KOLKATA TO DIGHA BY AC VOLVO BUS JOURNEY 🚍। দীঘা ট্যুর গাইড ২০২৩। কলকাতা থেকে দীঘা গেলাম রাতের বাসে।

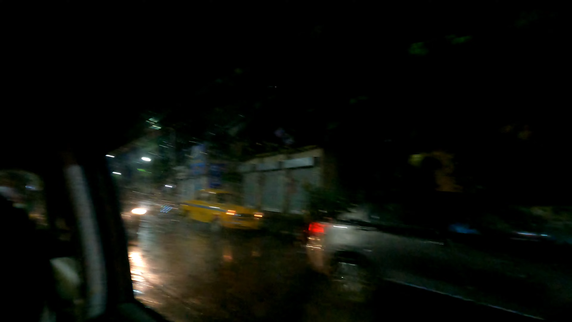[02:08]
আমরা গাড়িতে ওঠার পর বৃষ্টি স্টার্ট, এখানে পর্ণা আছে, সামনে আছে অভিক,
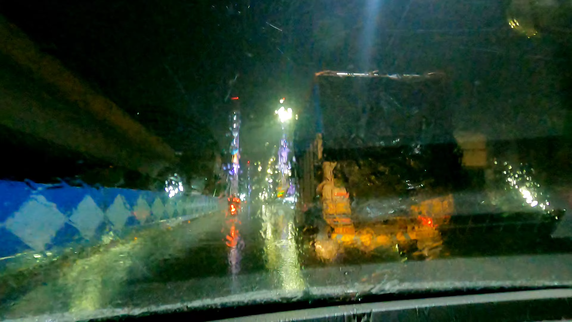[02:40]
বন্ধুরা আমরা বেরিয়ে পড়লাম দীঘার উদ্দেশ্যে, আর যাওয়ার পথে দেখতেই পাচ্ছ প্রচণ্ড জোরে বৃষ্টি হচ্ছে, আর আমরা এখন উবেরে করে যাচ্ছি।